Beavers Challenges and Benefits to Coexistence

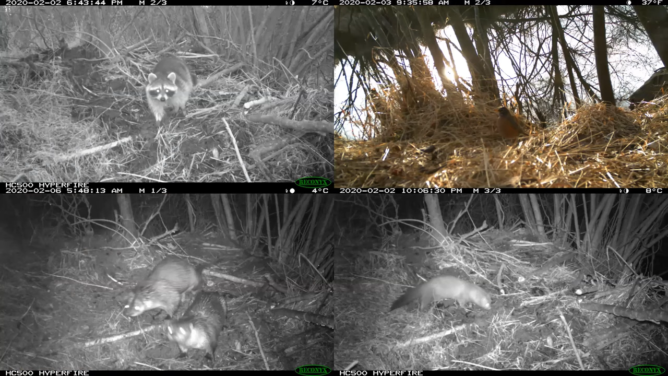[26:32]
and a mink so um the two pictures on the bottom of this slide are other um semi-aquatic or living near the water type mammals that um we tend to see more in the winter and all winter at clifton we were watching these animals and it was pretty incredible um a coyote a deer
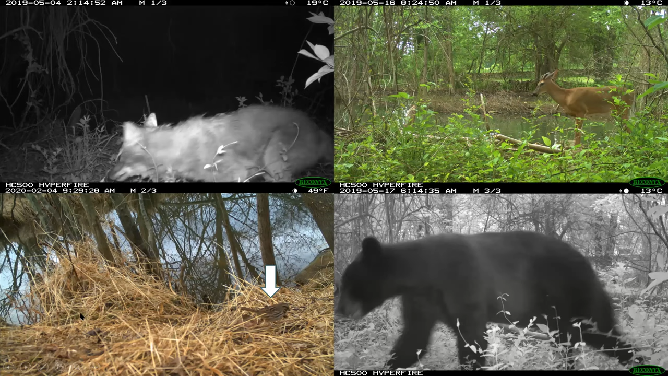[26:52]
of course lots of deer not just a deer like hundreds of pictures of deer um lots of songbirds a bear came by a rabbit
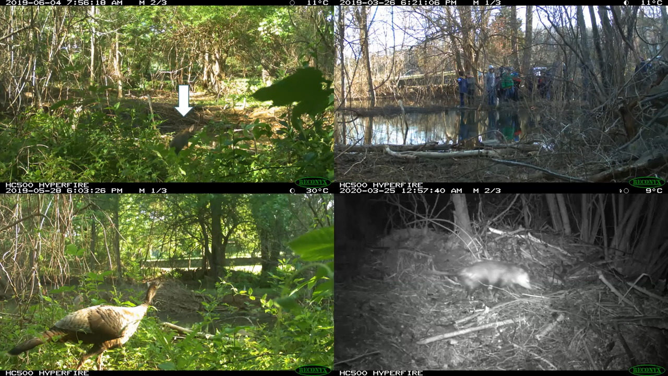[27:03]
some children of course during one of our education programs um turkey and opossum and now to the beavers
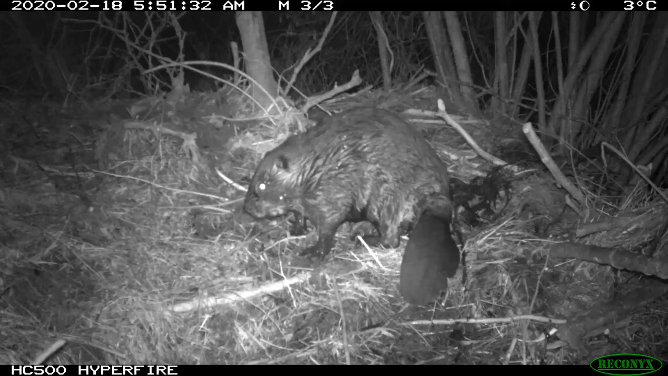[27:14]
all right so um the camera trap photographs they look different of course when it's like the night vision and during the day and most of our beaver pictures end up in the night vision mode of the camera this one is from as you can see at the top left there it's from about 5 50 in the morning it's from this february um and it's just a pretty good side profile here of um an adult beaver and you can see um some wet mud right behind it which um is
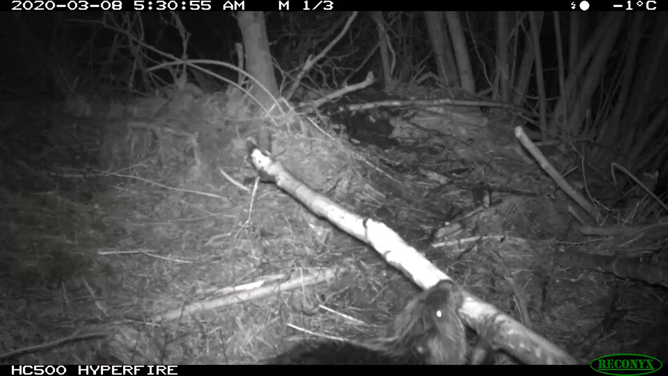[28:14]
this one is carrying a massive stick and you can see its front paw there again around 5 30 in the morning that seems to be around the time when they're most active um beavers are technically crepuscular so active at dawn and dusk but uh we you know there's photographs from them at um 1 a.m we see them during lunch time at clifton so they can be active at any time
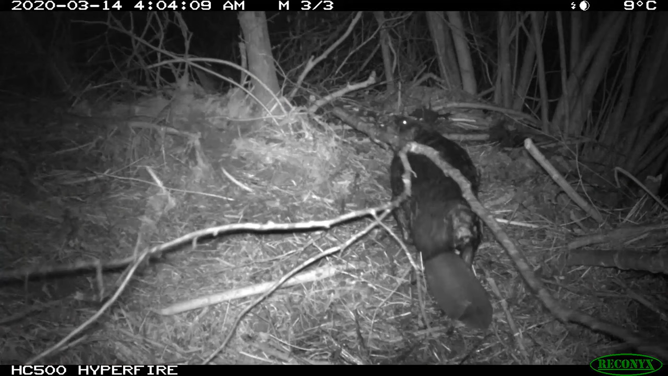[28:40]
um here's another beaver just pulling a giant branch and a huge mouthful i mean look at the size of this beaver that is amazing here's another mouthful of some dried vegetation now do you notice anything different about this beaver um i believe that this is a yearling so um through
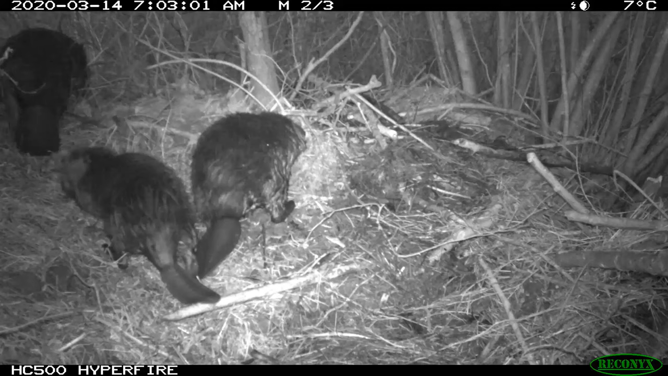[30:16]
and three individuals in a photograph and this is actually four um the
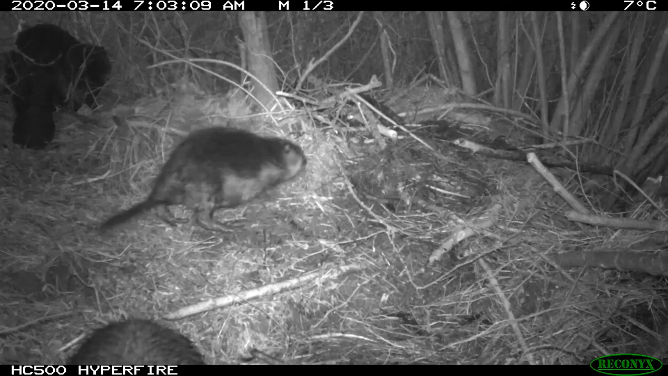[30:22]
top corner top left corner is actually two little beavers side by side there um so we know there are at least four we have seen four in person we have seen four in one camera trap photo and so our best guess of the size of our colony is at least four beavers um we're
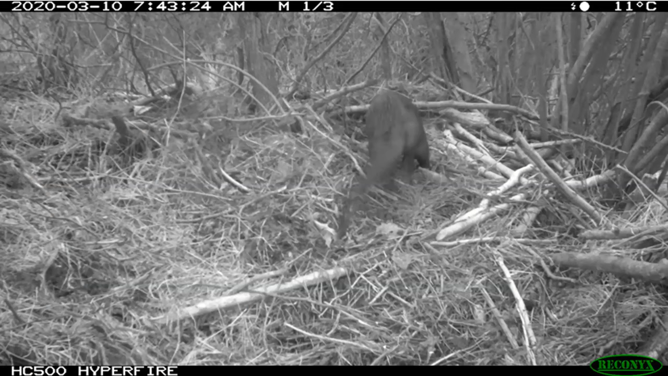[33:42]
of our semi-aquatic mammals um so we can't be sure of what this is but i'll tell you what it looks like this is a blurry otter um moving away from the camera at a speed that causes the otter to look blurry in the next like a split second later we have the otter moving further away and then we have a beaver coming up from the bottom right corner of the photograph here and then the very next picture is of a blurry beaver and you saw